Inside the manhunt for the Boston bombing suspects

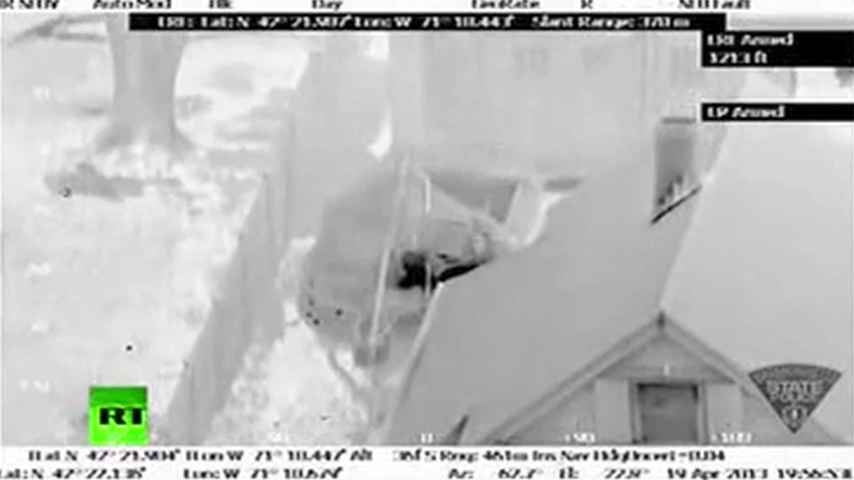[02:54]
And from our vantage point, there was a slight decline down the driveway. We couldn't see any of this going on until he stood up.